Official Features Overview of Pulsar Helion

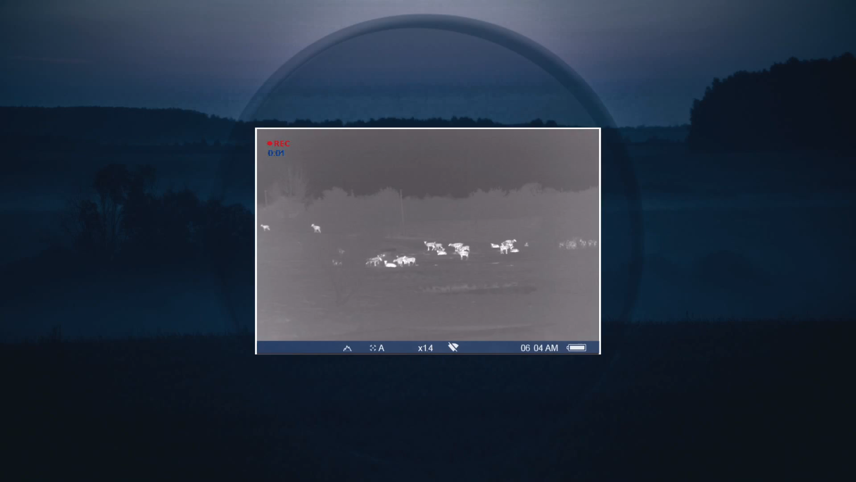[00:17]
Top Helion models have the highest in class sensor resolution of 640 by 480 pixels,
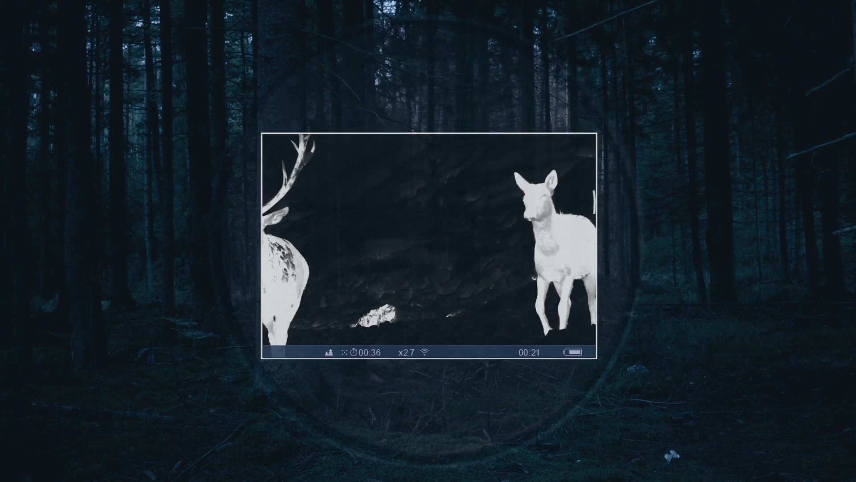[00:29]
The best thermal rendering software for increased clarity in image sharpness.